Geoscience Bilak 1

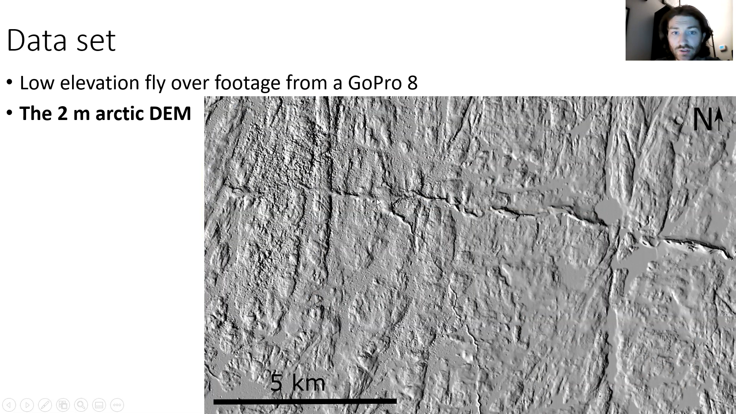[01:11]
Traditionally, Eskers have been mapped as chevrons or lines, so this is the Ailsworth and Schultz 2012 shapefile of the Exeter Lake Esker.
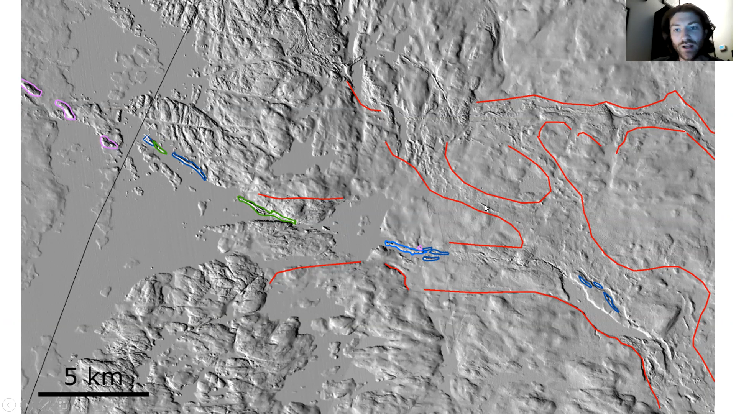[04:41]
This is a singular crested segment. And then light blue is our flat top segments. And purple are these wide, broad, you know, kind of hard to define bodies. And red is our meltwater corridor. So if we zoom in on this section that we already looked at, we'll see how we kind of use these pictures to inform our mapping.
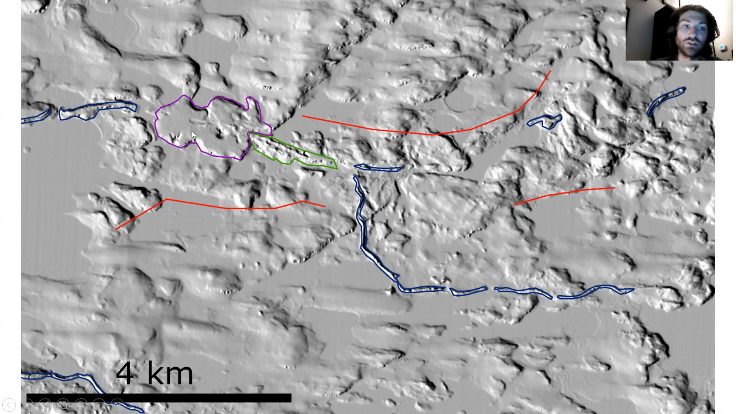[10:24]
Actually, this is where our plane is. We're going to see these segments going over some bedrock, combining with another esker, multi-crested, and then a very, very wide center body. So here is our singular crusted ridge onto the bedrock. We see it's quite diffuse over the bedrock.
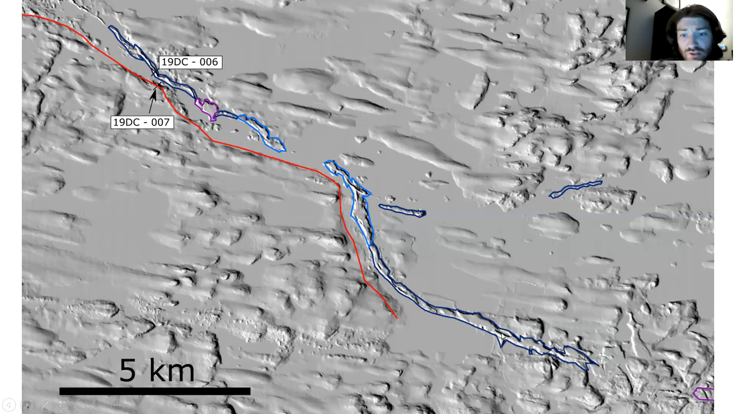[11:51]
This is the flanking outwash transitioning to flat tops, then our last two sample sites.
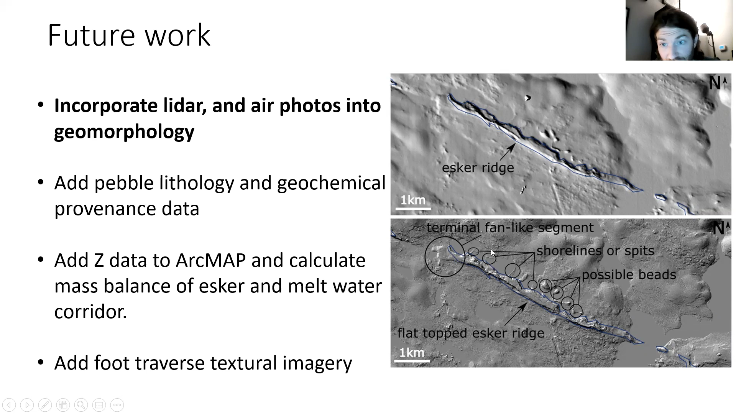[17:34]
If we look at it here in the LIDAR, we see this terminal fan and these shoreline deposits and these possible beads are much more apparent compared to our DEM. Incorporate pebble lithology and geochemical provenance data into our escrow transect.